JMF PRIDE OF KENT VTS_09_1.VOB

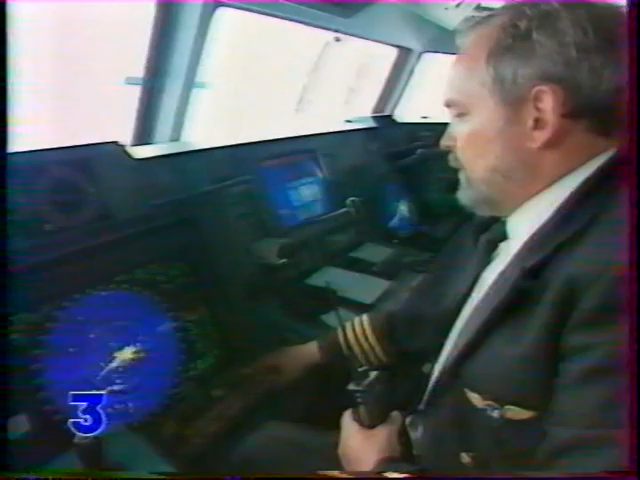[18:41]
Vous êtes dans la salle de commande du Super Sea Cat, le nouveau monocoque à grande vitesse lancé par la compagnie Overspeed.